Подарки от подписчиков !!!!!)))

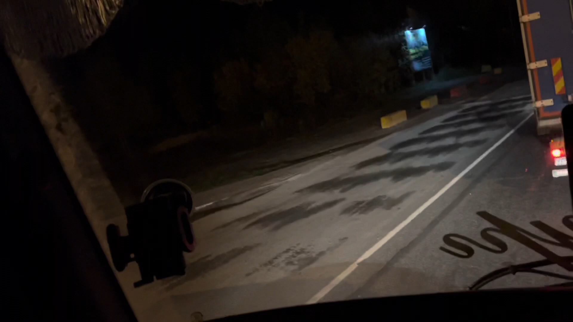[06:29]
заезжаем на стоянку времени 8 обычно я заезжаю чуть раньше вот у нас здесь пробка с
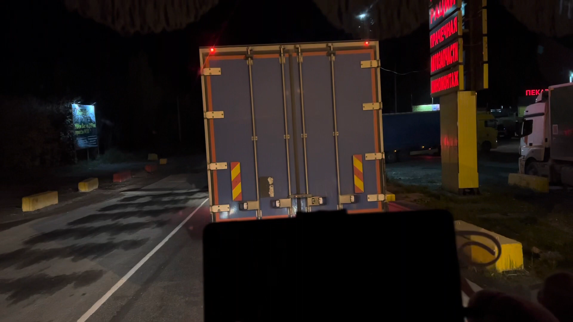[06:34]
машин на стоянку на надеюсь что места будут хотя их может и не быть